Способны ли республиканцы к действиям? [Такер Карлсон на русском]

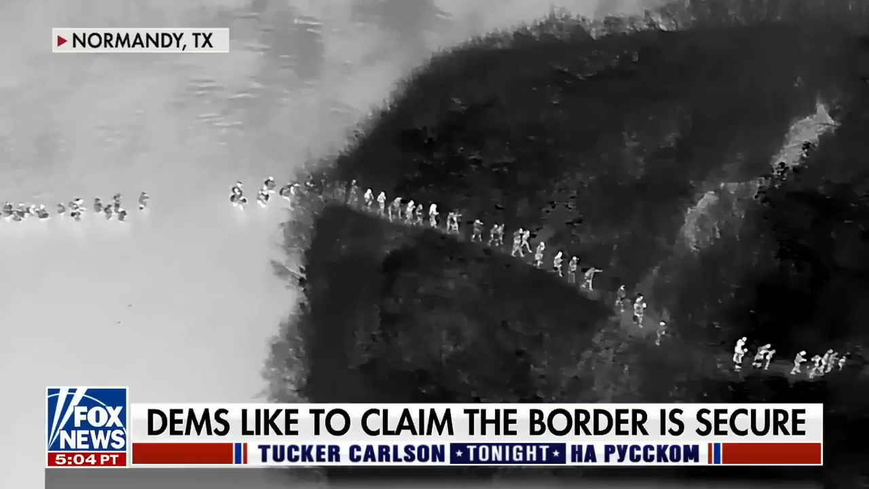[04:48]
Посмотрите на это видео, которое мы сняли сегодня утром. Это видео с дрона, на котором мы видим,
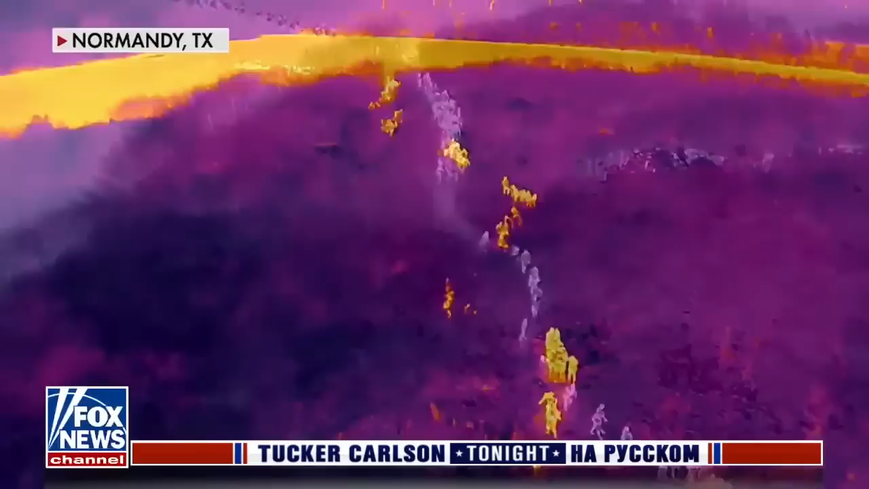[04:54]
как многочисленная группа из нескольких сотен мигрантов нелегально проникает в Нормандию в штате Техас.
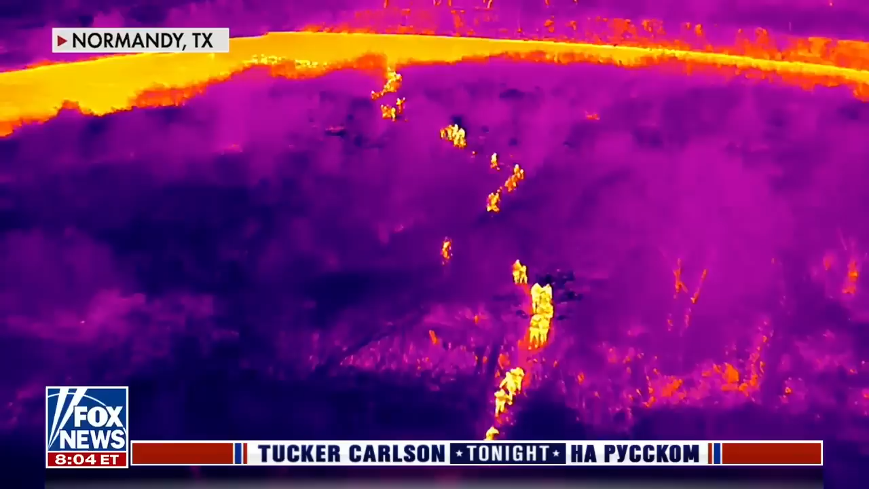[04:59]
Нормандия — это крошечный городок к северу от Игл Пасс.
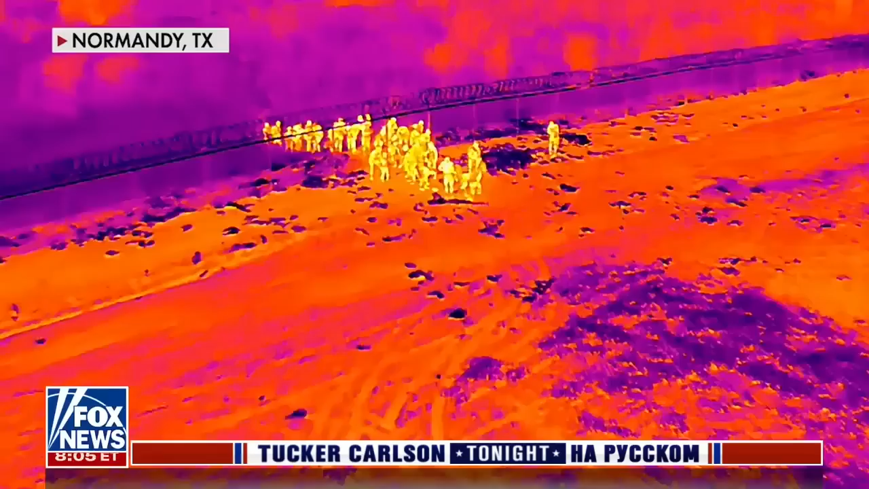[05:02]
И если вы посмотрите, то увидите, как сплошной поток мигрантов с противоположного берега Рио-Гранде заходит в Техас. Никакого сопротивления по обе стороны границы.